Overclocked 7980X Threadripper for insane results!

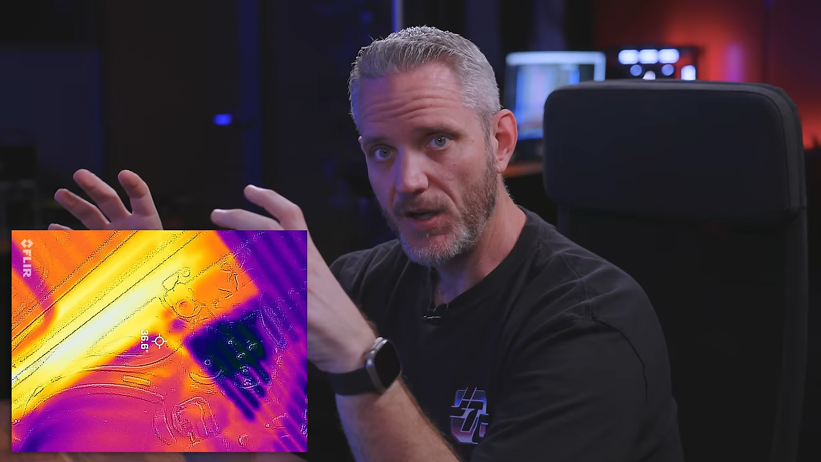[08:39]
the pump that it's probably drawing some of that heat Through the metal I guess Or maybe there's just not a lot of heat making it to the outsides So we're going to find out now when we do the full cover block that touches the entire ihs If any if there's any improvement